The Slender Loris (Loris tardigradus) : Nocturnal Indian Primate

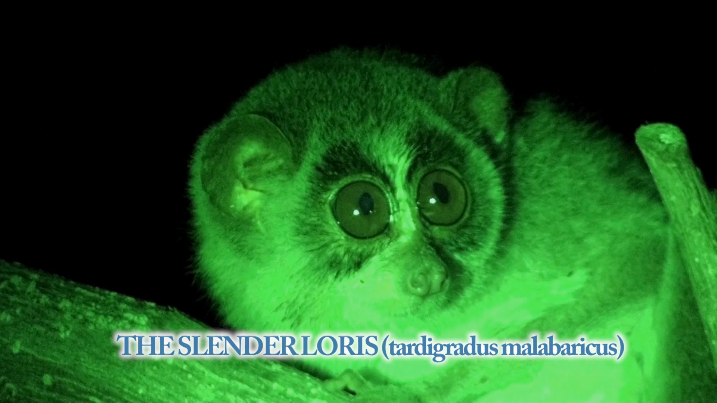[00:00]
The slender loris. The slender loris is a small natural primate found only in the tropical rainforests of southern India and Sri Lanka.
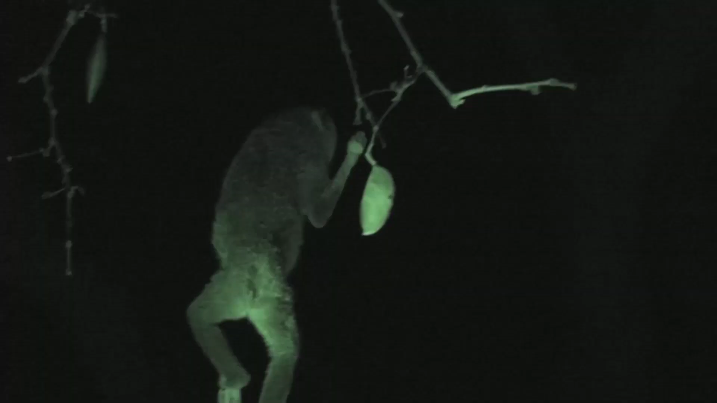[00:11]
They are able to live in wet and dry forests as well as lowland and highland forests.
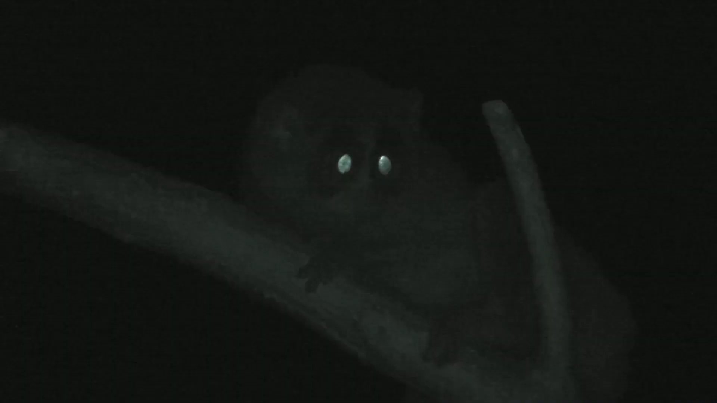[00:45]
The slender loris's round head is dominated by two large closely set saucer-like brown eyes.